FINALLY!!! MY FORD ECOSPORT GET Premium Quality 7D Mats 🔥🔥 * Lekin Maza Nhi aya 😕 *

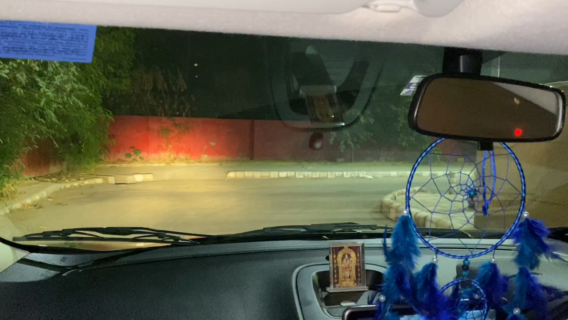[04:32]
बहुत तगड़ा रोष्णी का भाई थ्रूग है जैसे मैंने इन से पुथवाया आपको यह तो भाई दिखाई है तो भाई गाड़ी ली है नौ तारिको ठीक है साथ